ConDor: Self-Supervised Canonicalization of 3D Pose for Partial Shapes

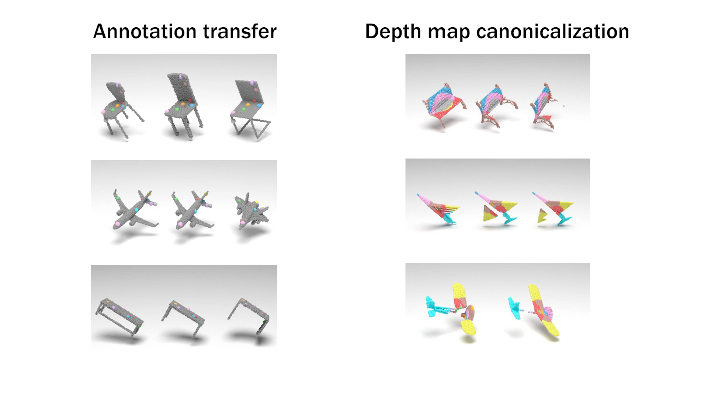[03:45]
you can see the canonicalization from the partial point clouds obtained from depth maps. We show some more results on our method.